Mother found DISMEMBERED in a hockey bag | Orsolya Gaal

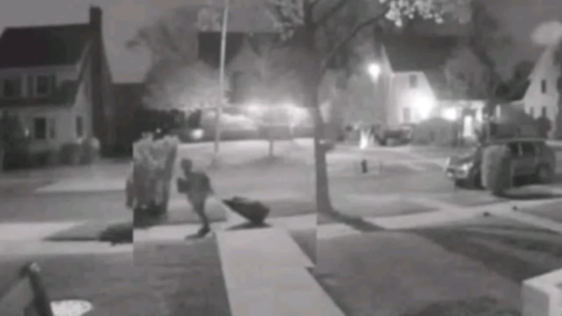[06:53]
One in particular is this still photo right here from a video image of this person walking with this hockey bag. Now, they obviously didn't get too far.
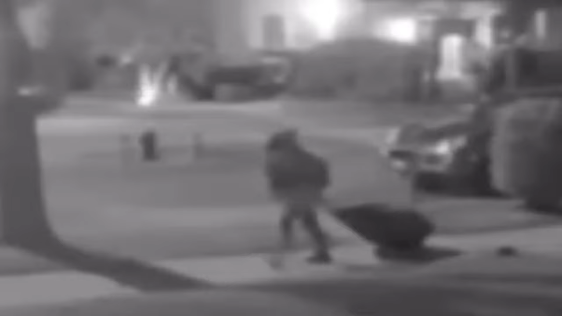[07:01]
I'm not quite sure why they ended up dragging her in this bag. From what I have heard, she was dismembered.